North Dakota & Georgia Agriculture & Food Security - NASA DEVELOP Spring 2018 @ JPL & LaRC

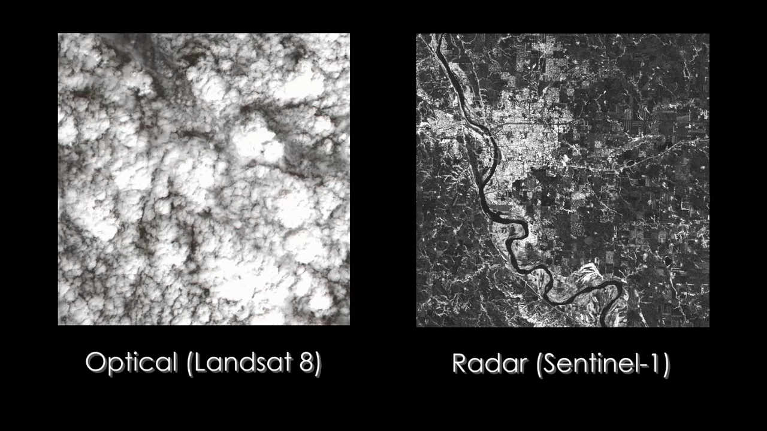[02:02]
By exploring the Sentinel-1 images, the team can differentiate between crop areas, the brighter fields, and non-crop areas, the darker fields.